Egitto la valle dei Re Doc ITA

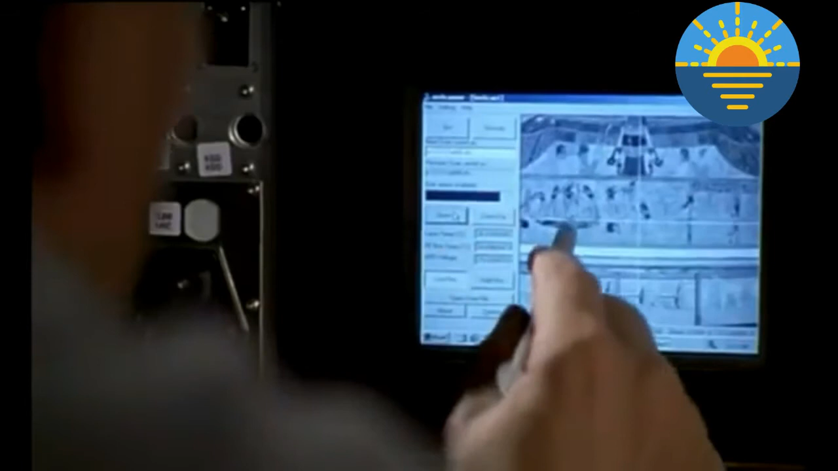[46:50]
se l'esperimento riuscirà potremo avere una mappa tridimensionale permanente di tutte le tombe della valle